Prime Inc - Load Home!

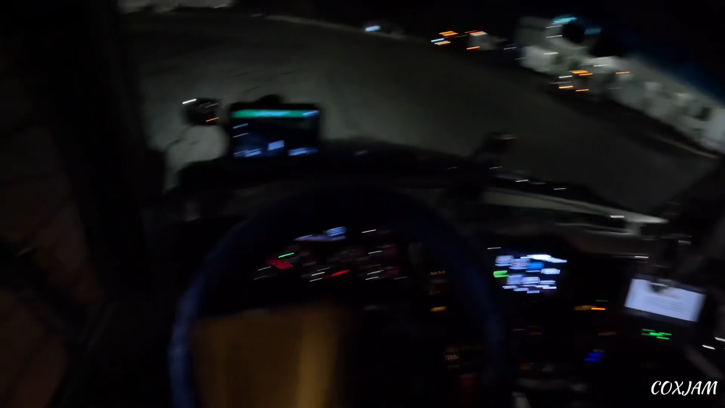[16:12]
Just pull on the ready line and just wait until you see one of these doors open and pull in. One of these four? Yeah, there's no doors open over here right now. First driver you see pull out, pull in.